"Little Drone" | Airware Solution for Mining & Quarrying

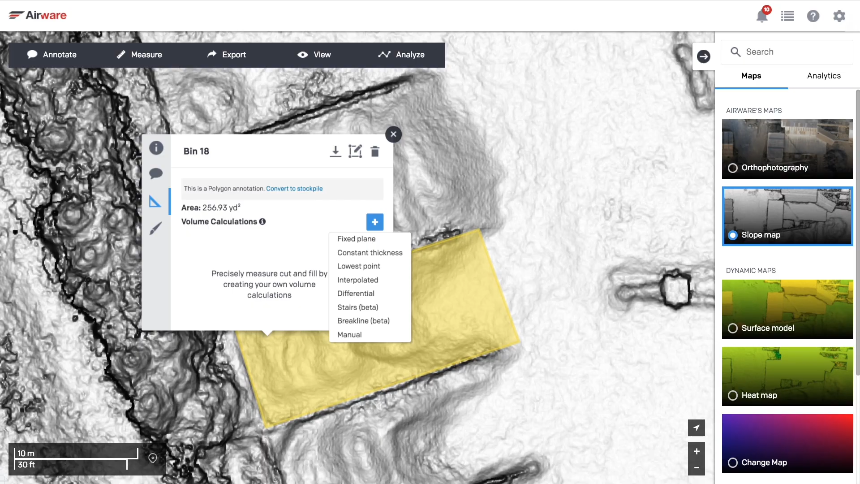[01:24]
They simply click around the toe of a pile, choose a volume calculation method, and assign the material time.
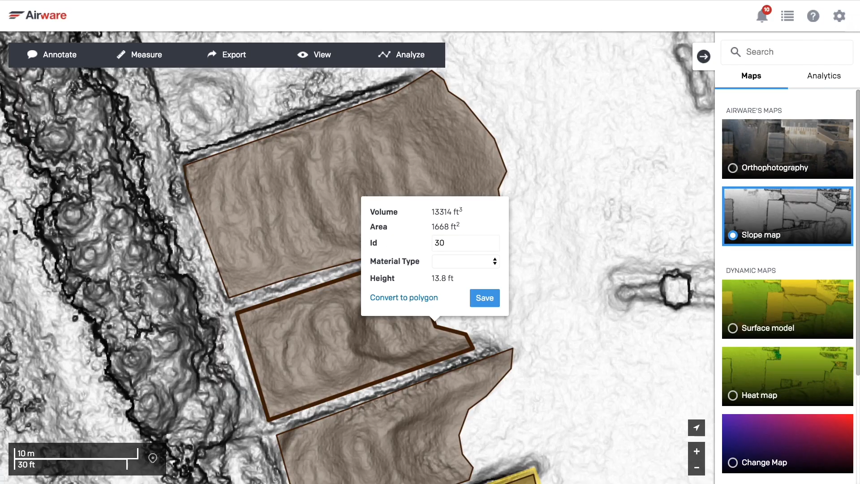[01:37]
in a bin, or against another pile.
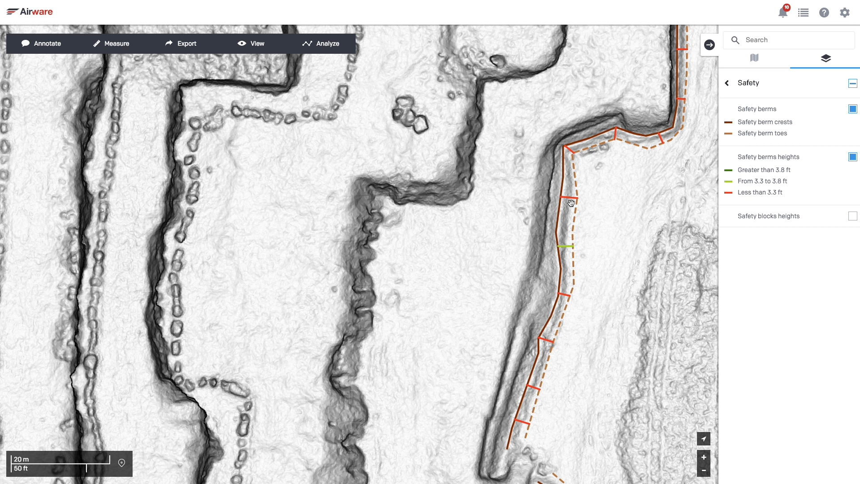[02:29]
entered fleet information into the software for a full site analysis, highlighting non-compliant berms and blocks.
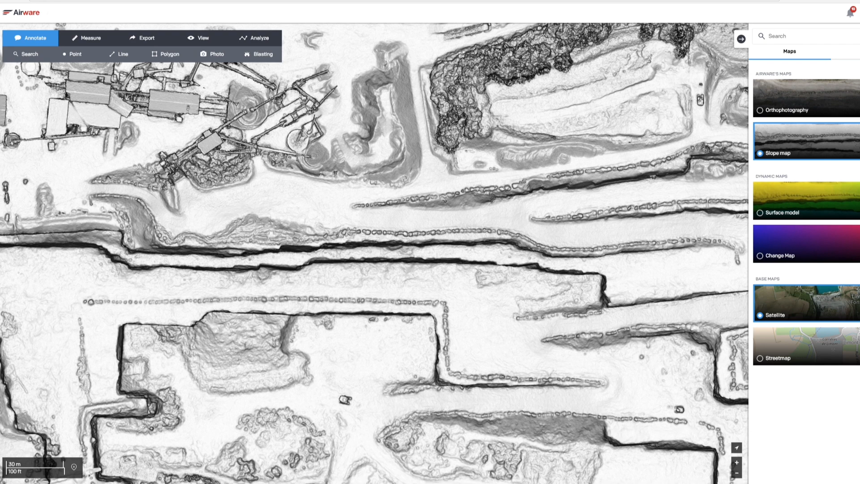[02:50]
a digital surface model, and in 3D.
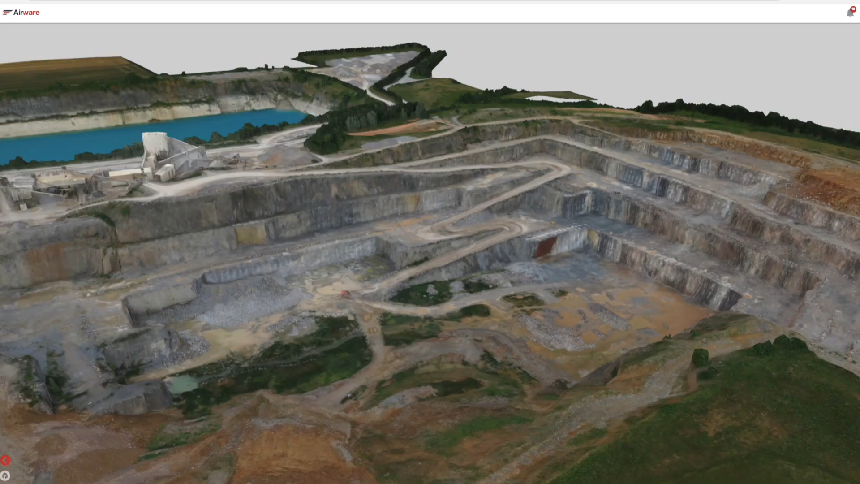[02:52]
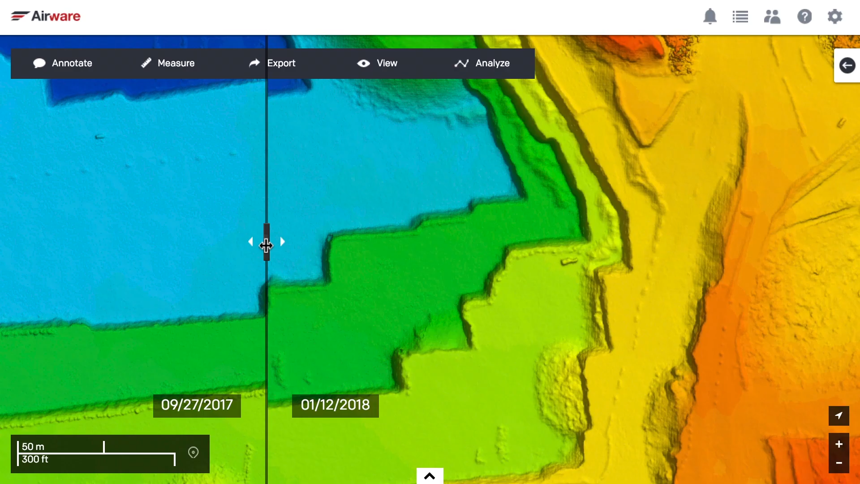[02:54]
Compare a past date with the present in a side-by-side view.